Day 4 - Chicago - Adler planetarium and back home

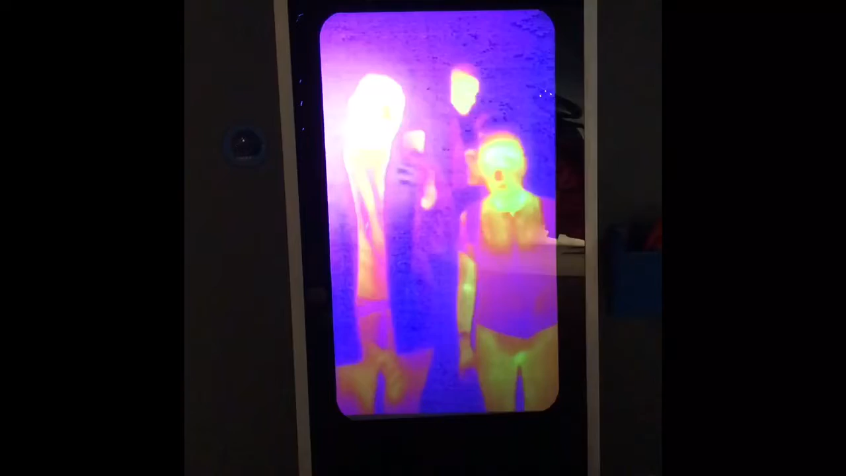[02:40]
Wow your head is hot My head is even hotter But our noses are cold Your noses are cold Oh your noses are cold Cool